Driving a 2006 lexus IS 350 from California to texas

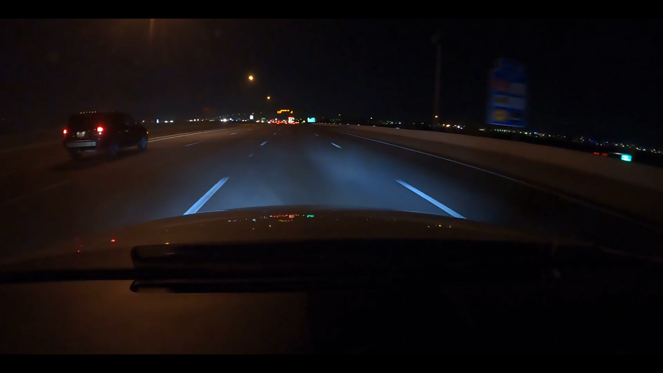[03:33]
well i know this is kind of a low light condition here and uh well my camera doesn't tend to do too well in low light but um i'm approaching phoenix arizona uh i've been driving for about six hours my back has turned into dust you know so uh from dust you are and dust you shall return right um almost there i got about 30 minutes to scottsdale and um beautiful highway almost looks like japan a little bit with
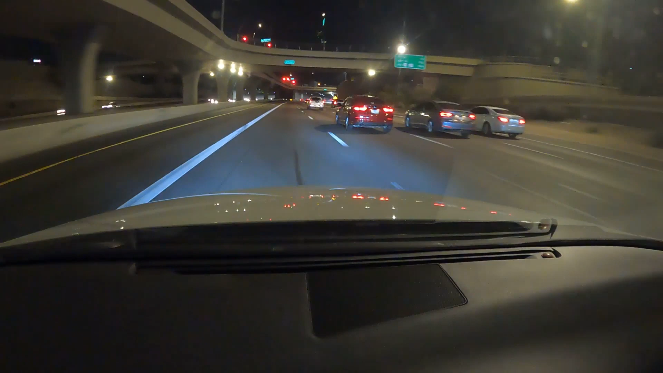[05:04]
oh wow look at that should i put the windows down and floor it should i put the windows down and floor it all right on